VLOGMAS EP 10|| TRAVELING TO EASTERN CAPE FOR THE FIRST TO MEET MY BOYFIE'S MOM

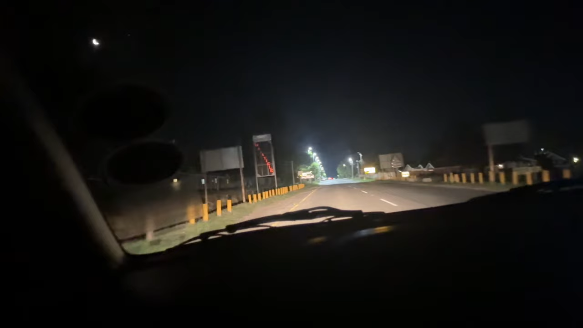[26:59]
Right. Lights are on. Oh. Okay. We have finally arrived. You won't go be like a look. You see, look at this. Hi.
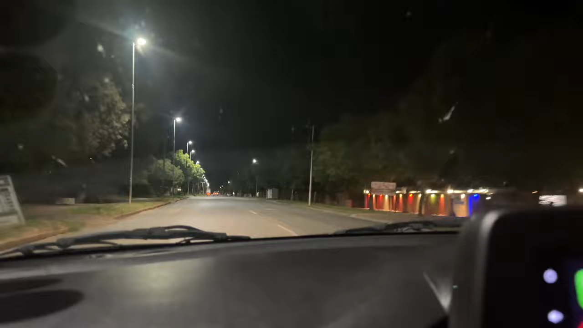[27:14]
It's just that all of them are like that. But only these ones on this road.
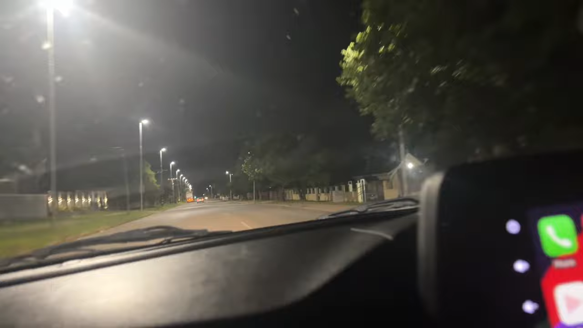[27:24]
I'm turned down by a Is that a church? This is this place is so expensive. It's a B&B. Recently came up. Oh, how much is it? You saw it?
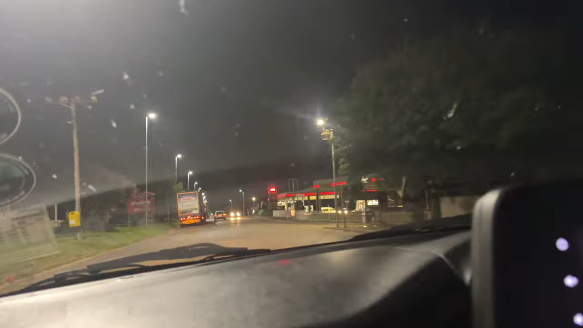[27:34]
Over 1,000 rand in this town. It's expensive because this town, like, how guys. What BP is this?
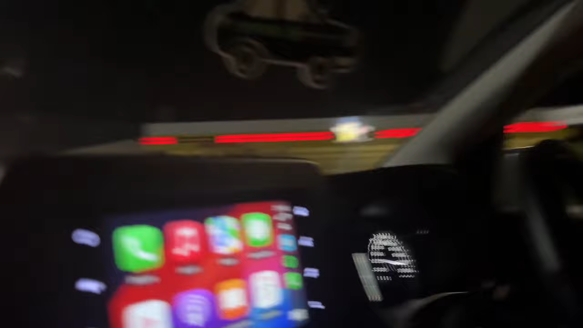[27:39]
This is a BP garage. Why are you patrolling? What's happening?
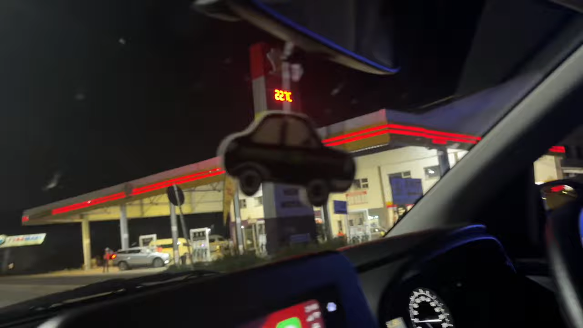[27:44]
There's your stairs. That stairs is closed.
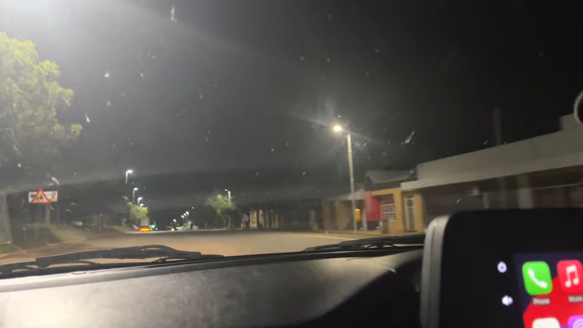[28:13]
This is our town hall. This is a Catholic church that's there. But going ahead here. This is our library here.
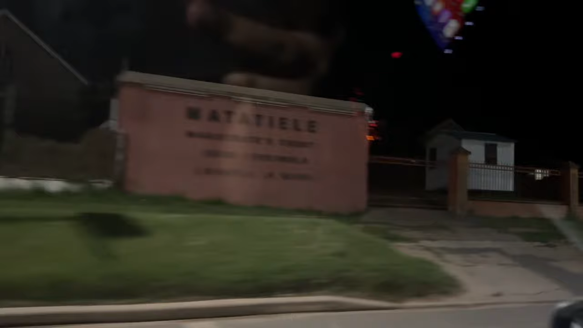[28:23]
That's a town. This is a town hall, court, magistrate, all of that stuff.
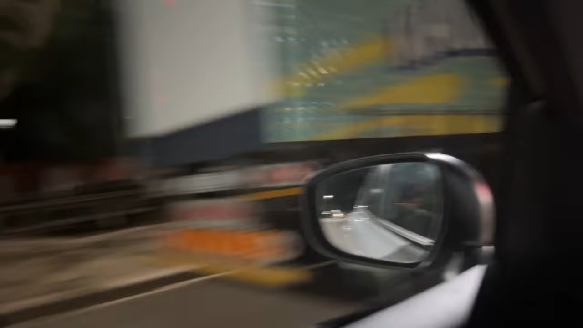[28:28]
Oh, like Home Affairs. This is the Royal Hotel. Oh. That's the Royal Hotel.
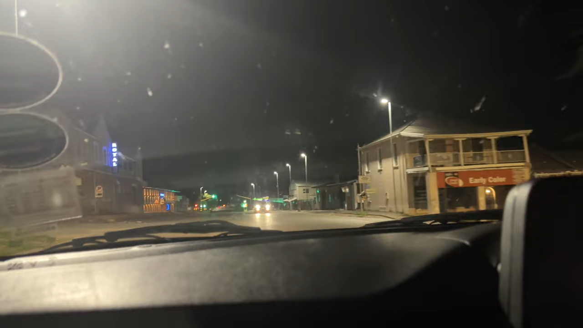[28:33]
I'm going to turn down this road to show you something else.
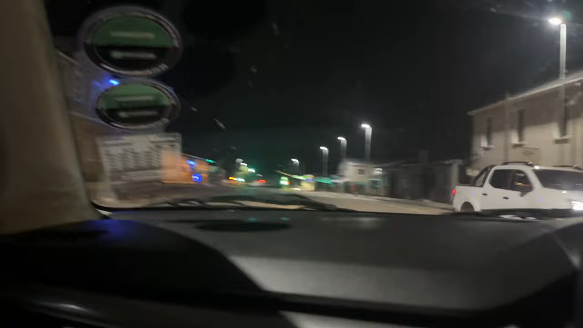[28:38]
Oh, thank God there's a BP garage. Royal Hotel, there's a BP garage.
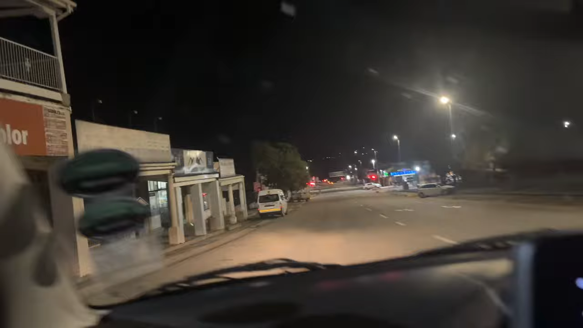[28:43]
Here, this thing here is our library. Did you come to study here? Yeah, I used to study here because the school is right there and the library is right there also.
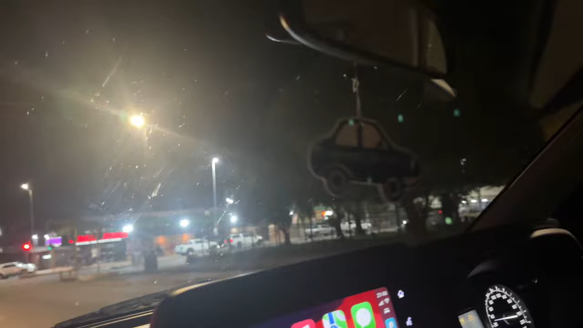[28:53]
Standard Bank.
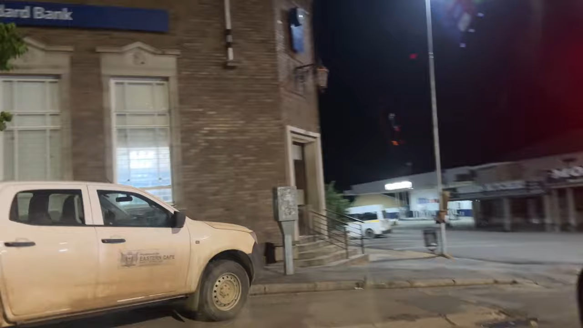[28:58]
Here across the road.
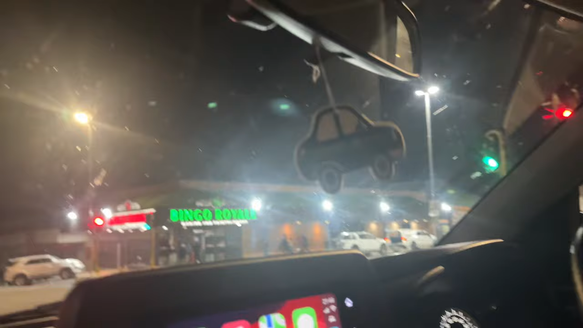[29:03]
Is that where you did your card? Yes. A big cafe. You see that thing that's written cafe there? Is it safe here?
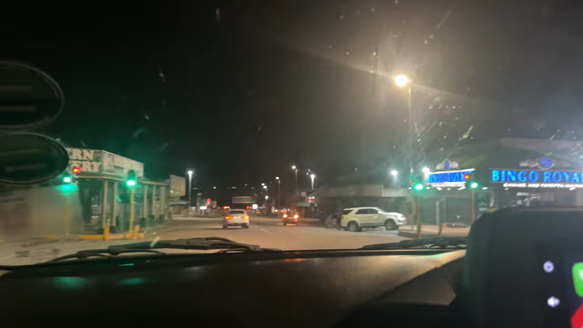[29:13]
It was safe until people from Durban decided to join. Oh, because I can see people chilling outside. Yeah, this is a chillers. This one, yeah, it's a gambling area / chillers. Ghana. African Bank, Fashion World.